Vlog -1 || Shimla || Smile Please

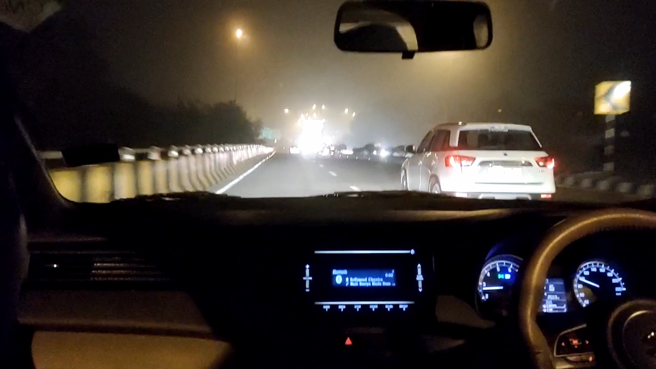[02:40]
हाँ तो फ्रेंड्स, पिछले आधे घंटे से हम संघर्ष कर रहे हैं एक क्रेटा को ओवरटेक करने के लिए, पर अभी वो हो नहीं पा रहा है। एक बार 5 मीटर उससे आगे निकले थे, पर अभी वो दोबारा हमसे आगे जा चुका है।
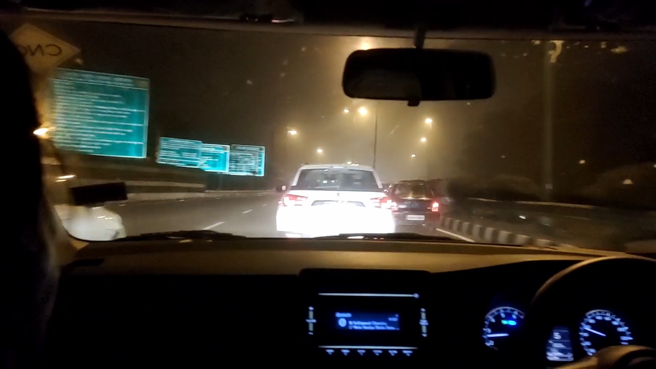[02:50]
और हम लगभग 10 टोल क्रॉस कर चुके हैं, हमें एक भी टोल पे पैसे नहीं देने पड़े, ओनली बिकॉज ऑफ फार्मर्स। ये टोल वी शुड सपोर्ट फार्मर्स।
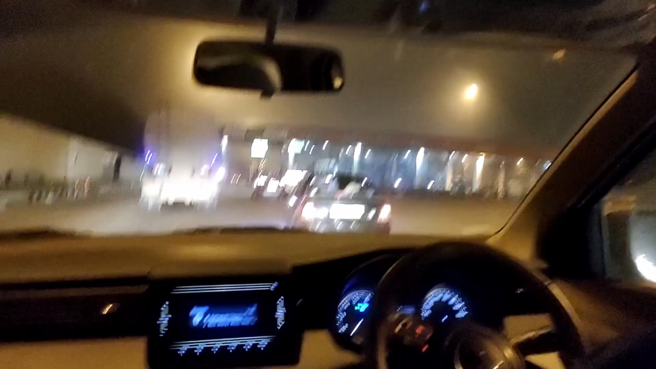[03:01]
देखिए अभी उनकी वजह से सारे टोल फ्री है, बिल्कुल।